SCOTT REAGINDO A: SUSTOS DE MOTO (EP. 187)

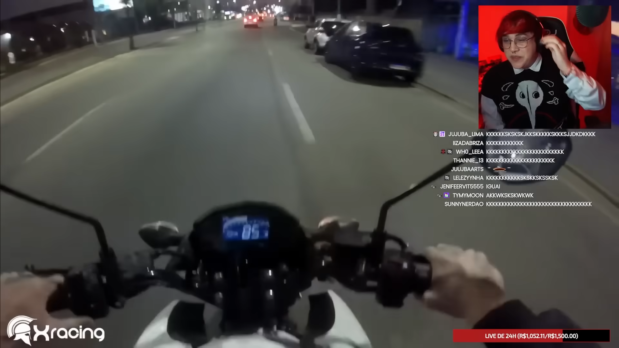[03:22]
Mano, caralho Nossa senhora É Se você Se você quer ir pra direita Você não tem que tá na faixa da esquerda